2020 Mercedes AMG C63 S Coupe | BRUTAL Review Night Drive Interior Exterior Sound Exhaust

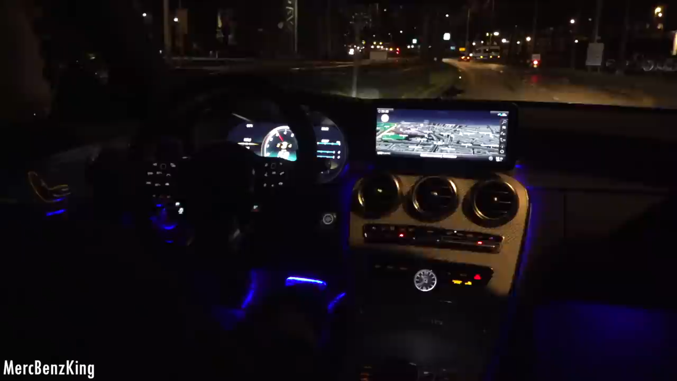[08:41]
Let's turn on the lights and I will show you something from the interior, because it now has a large digital screen.